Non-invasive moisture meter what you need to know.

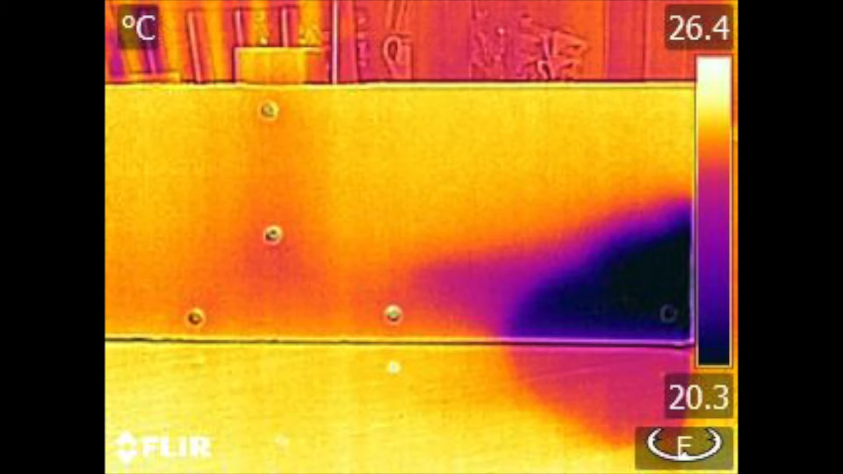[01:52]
On screen: scale top 26.4°C, scale bottom 20.3°C
and when we get away from the wet area we drop back to a normal reading lower of course where there's no timber behind